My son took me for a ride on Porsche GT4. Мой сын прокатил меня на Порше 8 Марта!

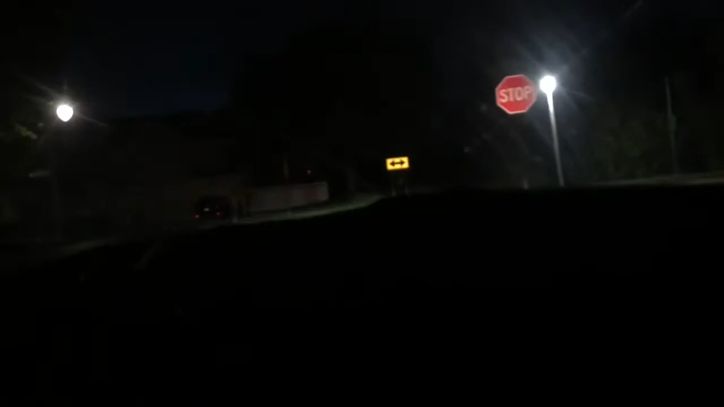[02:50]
Во-первых, она грязная. Потом она маленькая. И сажусь я в нее, как в яму. Мне надо высоко. Кто куда меня повез? Поехали домой, все. Ты сейчас быстренько повезу. Куда быстренько? Не совсем надо мне повсюду, я не могу. Мам. У меня вечер этот самый музыкальный, мам, знаю, 8 марта. Мам, это даже 5 минут сейчас не будет. Мы в ресторан вообще-то собрались.
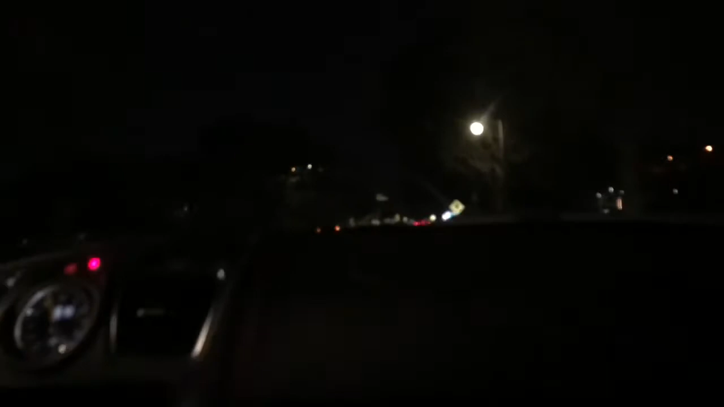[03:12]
Я знаю. Куда ты меня повез? По какому кругу? Мам, сейчас здесь быстренько. Для вас все быстренько. Готово? Я не готова, не надо, ты чё? Я не быстро, мам. Ага. Не надо меня быстро. Здесь 40 всего... Здесь 40 всего миль в час. Мам, можно! Мы 38 едем. Мы 38, мам.
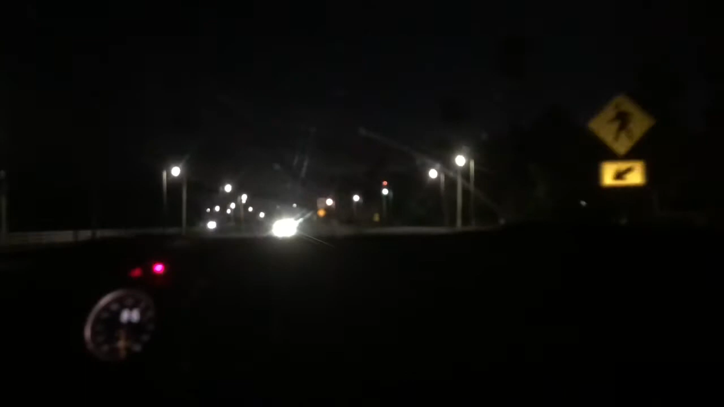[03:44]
Ну а что ты так резко рванул? У меня аж телефон вывалился. Потому что так и надо. Я же не на американских горках. Сегодня 8 марта. Мне надо быть это... в форме. О, слава богу. Пропусти машину. Я пропускаю, все, конечно. Ой, ну ты меня напугал. Я думала, я на роллокостерах. Как это, газанул. У меня чуть... А-а-а! Ты что мне делаешь так? Ой!
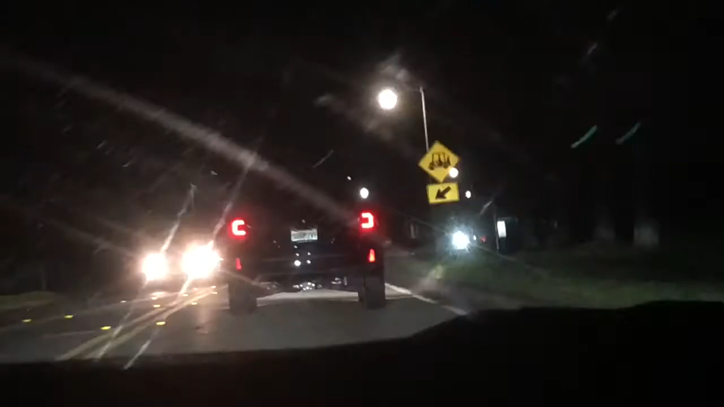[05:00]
И мы тут катаемся. Скажет, ничего себе. Наш папа скромно на Субару. Субару или как? Субару. Субару, о, Субару. А ты куда поехал? Я в другую сторону, мы там живем. Я за ним еду. Интересно, куда это он едет? Домой. Мама, это я так тоже домой езжу. Ну как-то вы по другому пути ездите. Я езжу налево.